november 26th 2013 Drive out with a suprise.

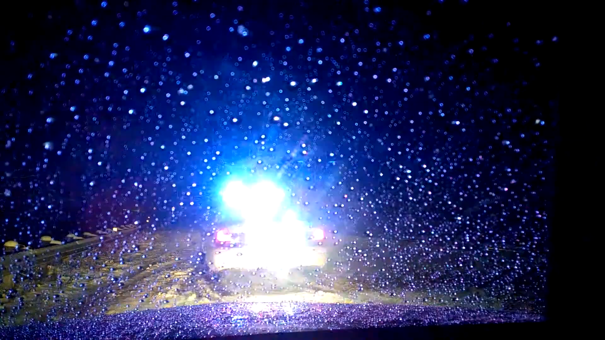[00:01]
Alright, well, we're in the car now. The officer says he has control of the scene. I'm out of flares, and the trunk's open.
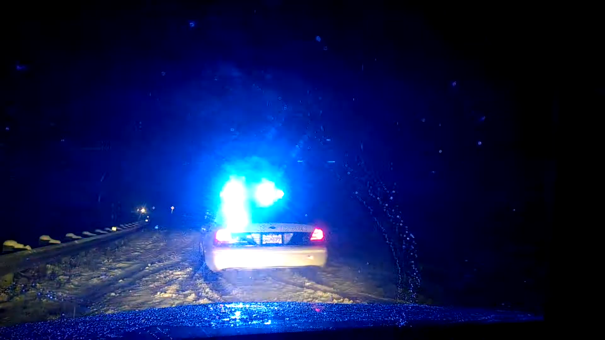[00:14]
I'll be back in a second here. Oh, crap. The entire side of that car is gone. The sad part is this boy just had ACL replacement surgery on his knee that was against the door that hit the guardrail.
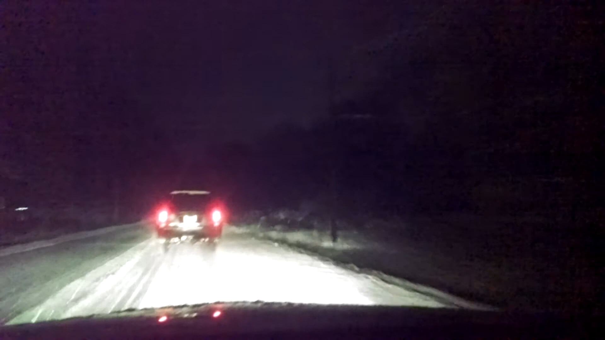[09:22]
But. They don't have a towing service or anything up here. Yeah. Calcutta's the closest to it here. There's nothing else even around. It's a shot off. Come on man. Twenty mile an hour here in a Jeep. How do you say it? What? How do you say, you know, in German? I can't say it. Is it Steichen?